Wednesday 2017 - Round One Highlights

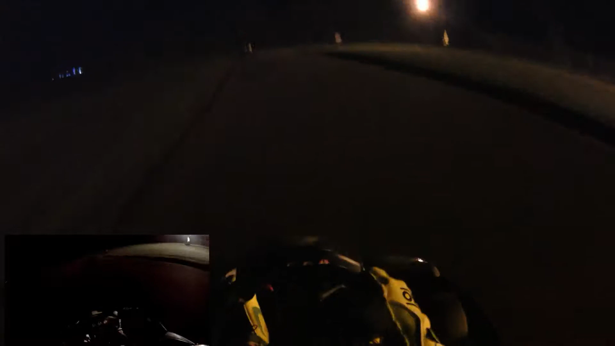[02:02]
up and allow me an opportunity to reel them both back in and join in the fun. Unfortunately for me though it looked like a matter of time for Callum and we can actually see the move for the lead start to develop here.
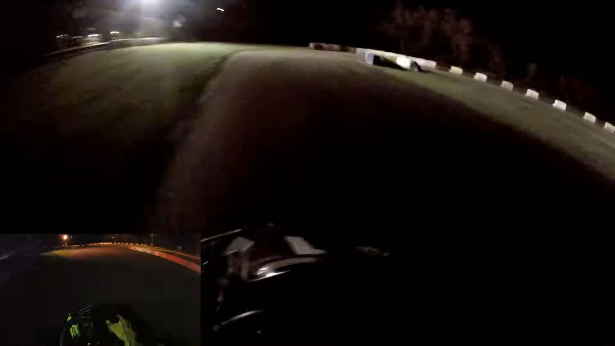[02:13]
Tom pulls out to the right and with Callum leaving a gap Tom slides through into the lead. The first win of the season is always going to be worn like a badge of honour and Callum wasn't about to give up his lead easily. Immediately he's looking to fight back as Tom looks over his shoulder and has to make a defensive move into the hairpin
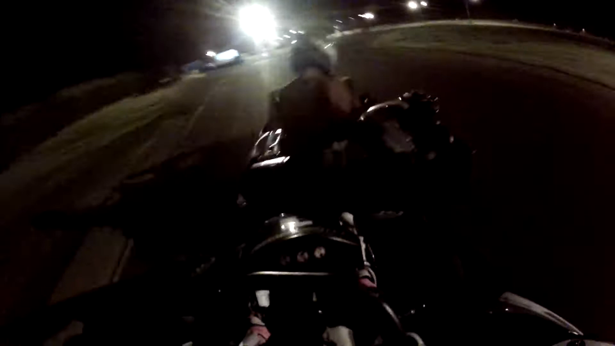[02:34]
but it seems Callum would not let this battle for the lead go. He got right back onto the tail of Tom and forcing
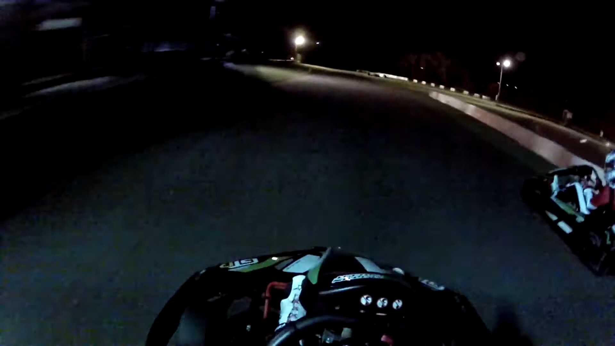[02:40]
the leader to defend down the grass line into turn one and remarkably he still gets a fantastic run through turn one and great exit speed there from the leader. Out of the shadows comes Alex Harding on Todd White through the final corner and that was a move for some place in the midfield.
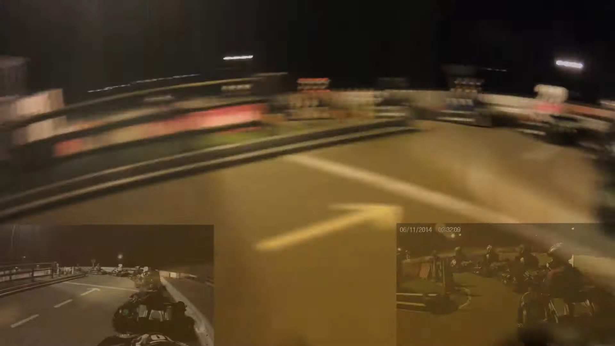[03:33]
John Magna meanwhile had a nightmare race I think he got a drive through which as you can see there on camera he's starting right near the front for this
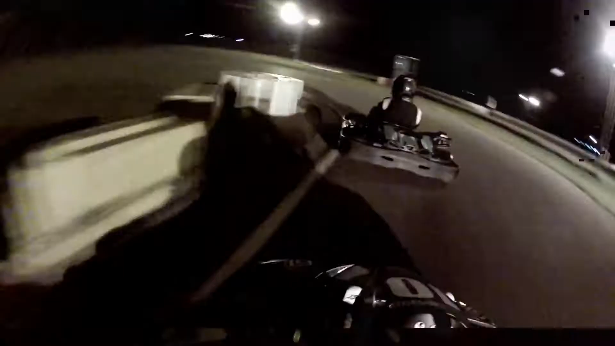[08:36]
and while that run down into turn one didn't come off this one did as Jack leaves the door wide open into the hairpin and Callum slots himself into the lead of the race from starting last but one on the grid and with Jamie struggling to catch these two into the normal